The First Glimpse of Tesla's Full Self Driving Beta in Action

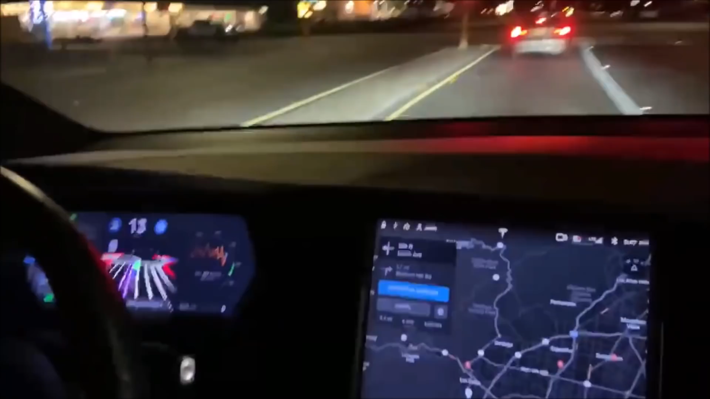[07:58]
we got a stop light blinker is on there is a person in front of me